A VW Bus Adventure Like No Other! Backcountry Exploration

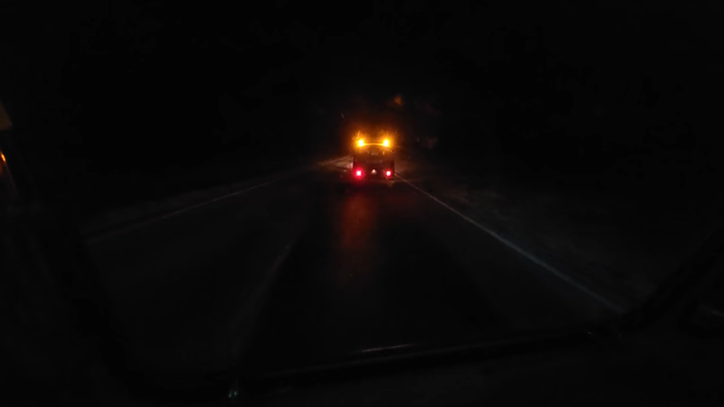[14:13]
I mean, I have those little lights out there, but as you can see, pretty much no headlights. We're about an hour from the campsite, so that'll be good.